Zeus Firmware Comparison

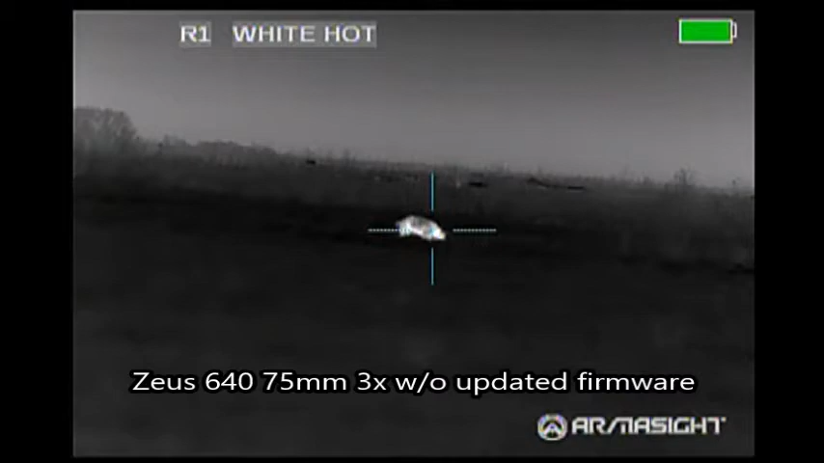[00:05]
I recently got to go on a hunt where I compared the Zeus 640 3x 75mm with another Zeus 3x 75mm 640.
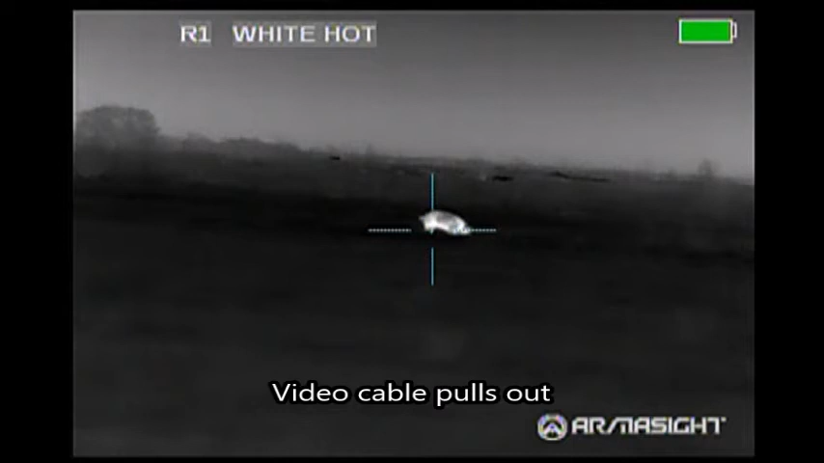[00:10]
One has had the firmware update and the other hasn't. This is the one without. This is the one with. One was on black hot, the other was on white hot.
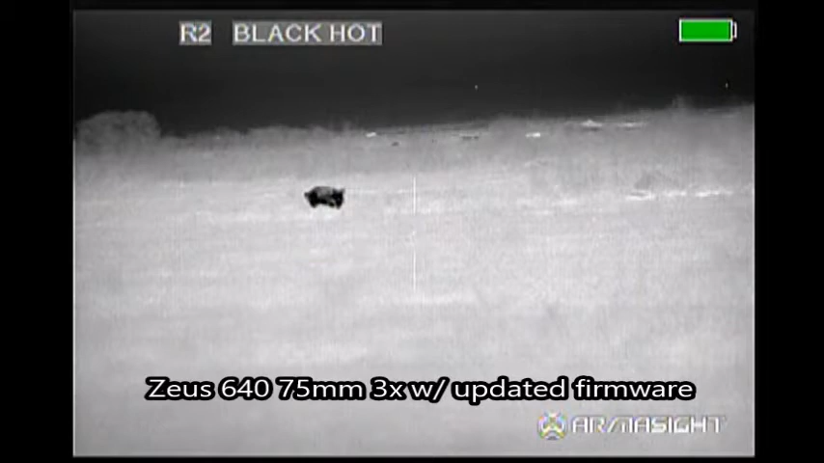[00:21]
So there's some difference there. In the next section, in the next group of hogs, you'll see both of them on black hot. The big difference is that the firmware update allows the user to adjust gain
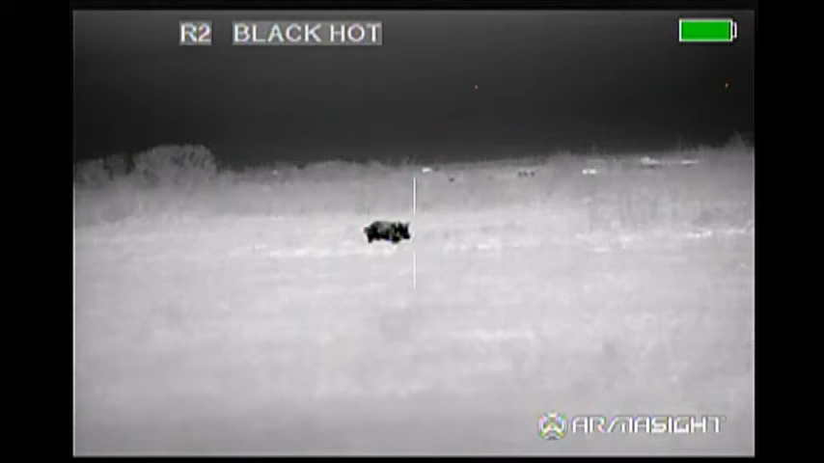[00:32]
and the auto-gain speed control for how quickly the gain comes into the screen. And what this does is it reduces some of the flicker and whiteout situations that users have noticed over time.
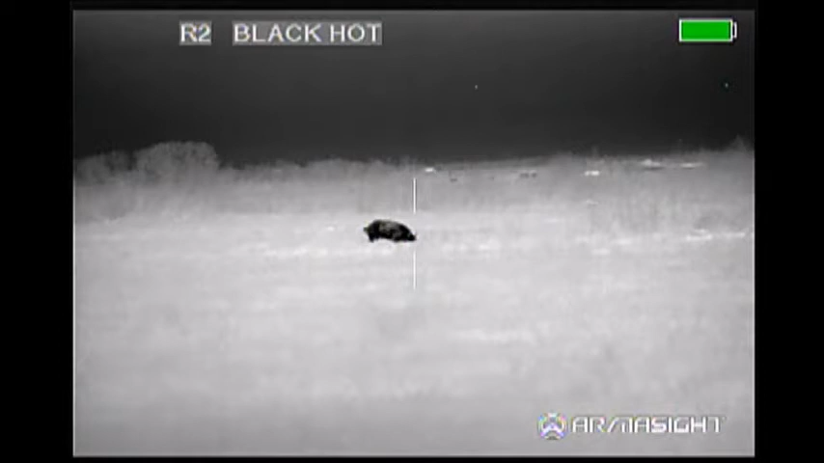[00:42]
I really think this update makes the Zeus what it should have been in the beginning. I'm really happy with the way my scope has turned out.
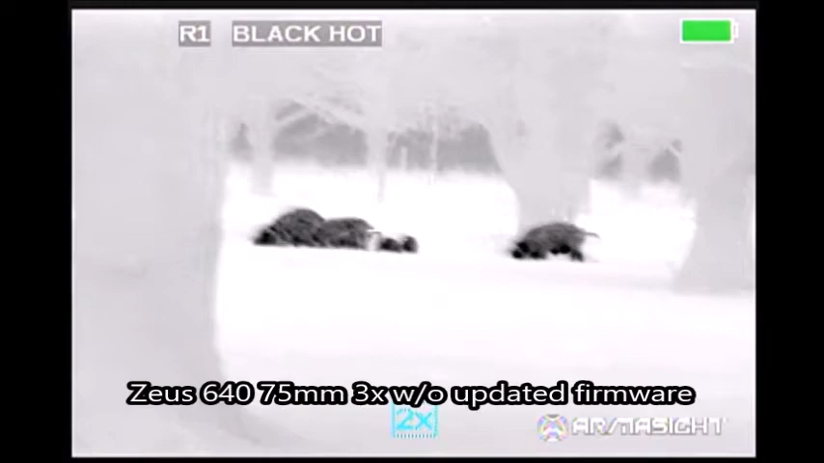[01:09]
You can see how the area really whites out except for the target. It really makes the target pop,
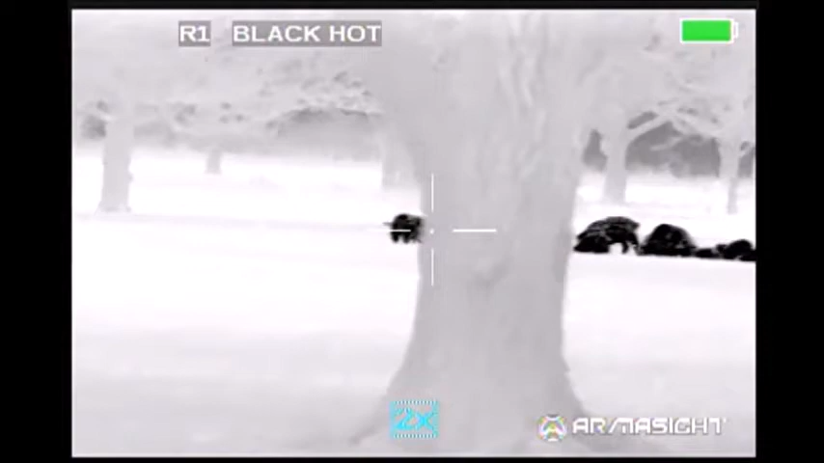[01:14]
but it disables the user's ability to see the surrounding environment and kind of slows the ability to judge distance and have a good depth of perception. This is the 640 Zeus 75mm 3X without the firmware update.
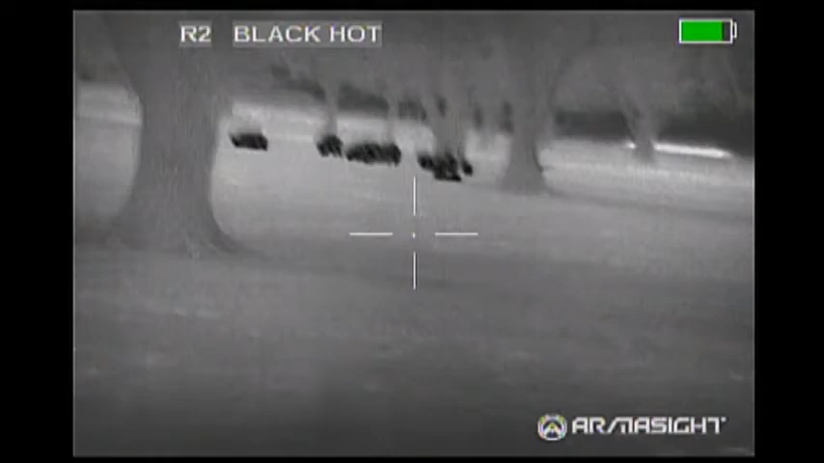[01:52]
This is the Zeus with the firmware update. I have to excuse this shaky video.
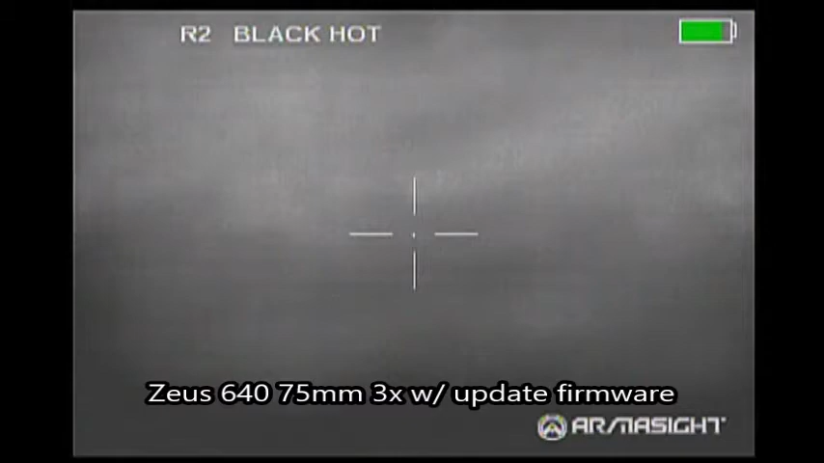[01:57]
I let my hunting friend Jordan use the rifle this time. He was opposed to using the sticks.
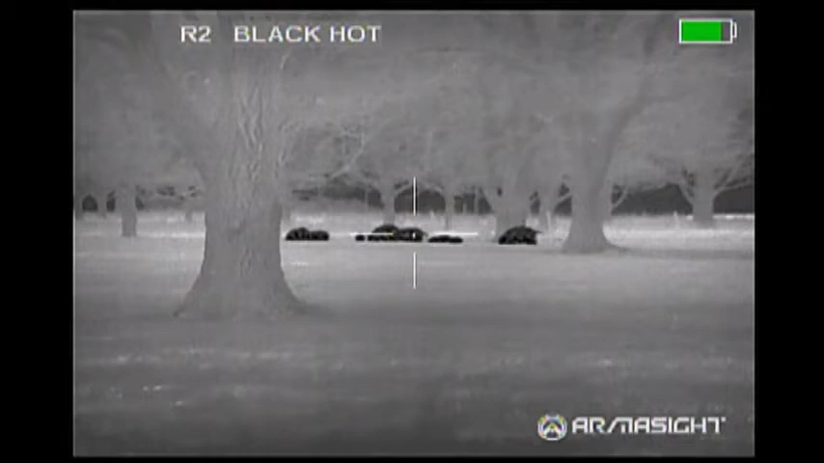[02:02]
The big thing we're going to look at here, though, is with the firmware update, you don't see the whiteout or the washout happening. With the ability for the user to adjust the gain and the auto-gain speed control,
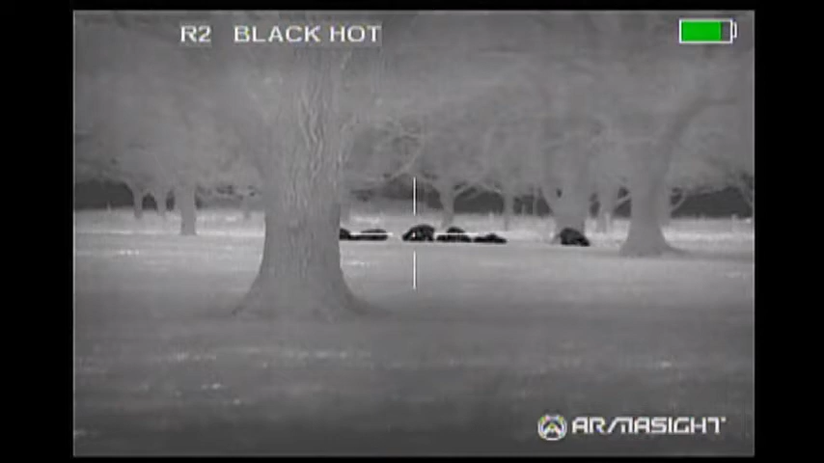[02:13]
you can eliminate that from happening or decrease it to a level that you like.